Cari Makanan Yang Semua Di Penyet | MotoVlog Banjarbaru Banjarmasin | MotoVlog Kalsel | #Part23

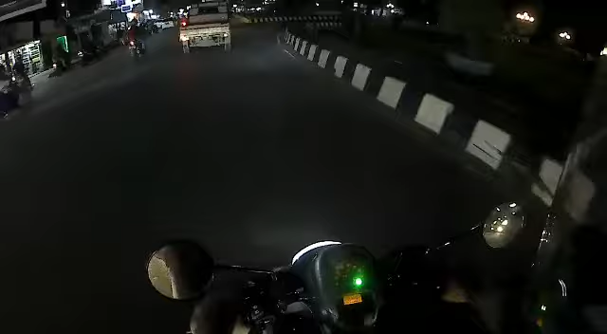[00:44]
penyet lagi Bebek penyet di Bacem Ayo, cari dulu Tapi dapet informasi tadi ada di daerah bandara Iya, pelan-pelan Wow, mobil itu langsung lewat aja ya Iya
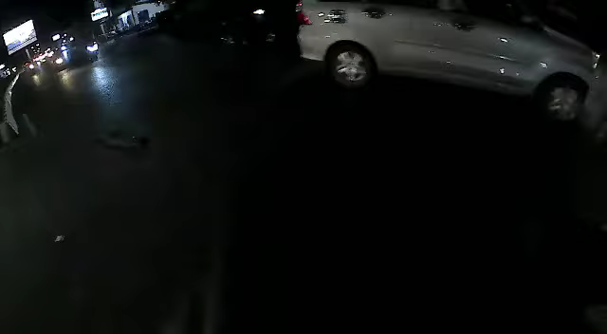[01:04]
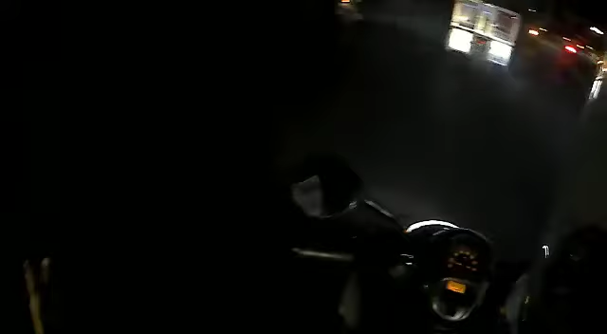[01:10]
Gantian, Pak Lewatnya, Pak Gantian Iya Tapi aku gak berani juga Asal lewat-lewat Nanti kita ditabrak Bahaya Jadi tetap atur posisi Tetap atur jarak Fokus di depan Jangan fokus di belakang Gasnya setengah-setengah aja Atau sedikit-sedikit aja Jangan Nah, cukupan ya Gak apa-apa Kurang minum kayaknya
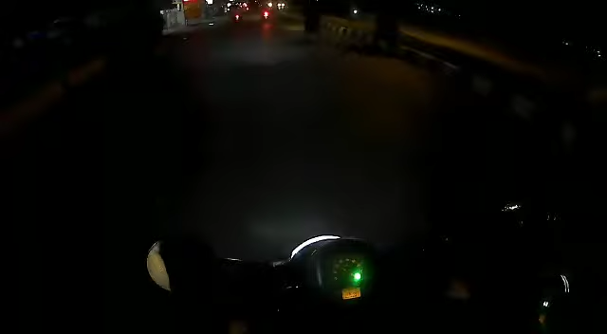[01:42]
Apalagi nih Hari ini aku cari Bebek Bebek penyet Nah, cari daerah Ini dulu Daerah Bandara Belok kiri Belok kiri
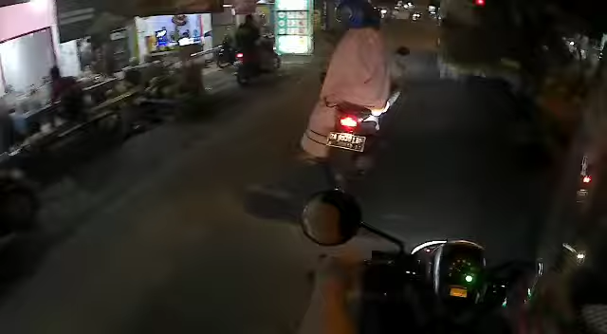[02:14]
Belok kiri Belok pinggir dulu Kiri-kiri Kiri-kiri Ya, ambil posisi kiri Soalnya di depan lagi padat Ya, kita belok kiri ya Belok kiri Daerahnya Ini Tutup Tutup Ya Ngejualan
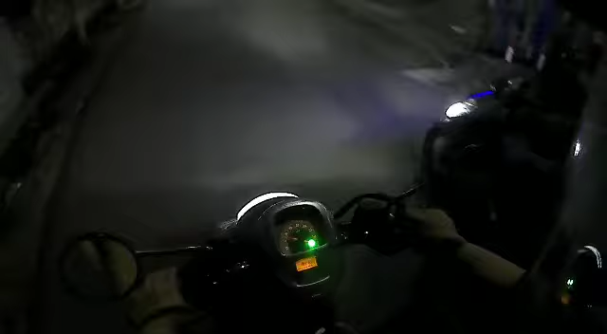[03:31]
Ya Pelan-pelan pak Nah, itu ada orang Belok Nah, ini Ayam penyet Bebek penyet Ikan nila Oke Sip Wah,
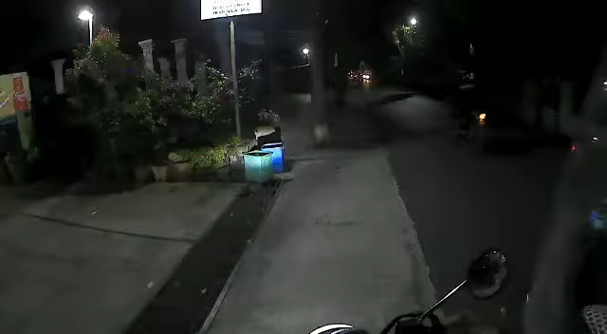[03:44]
Rung Chandra Sedia lelapan Ayam penyet Bebek penyet Ikan nila Nah, ini Iya